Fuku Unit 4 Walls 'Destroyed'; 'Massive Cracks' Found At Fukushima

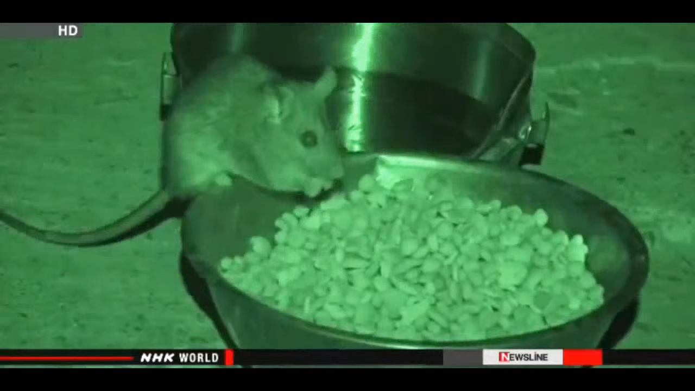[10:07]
They ate some of the food and took more away with them.
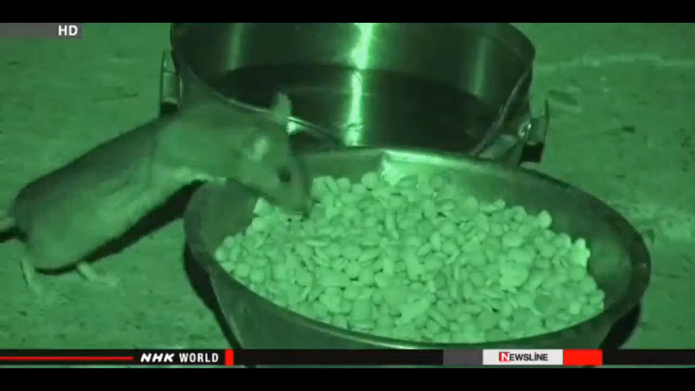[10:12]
Amazingly, they made over 200 raids across the night. By morning, half of the food was gone.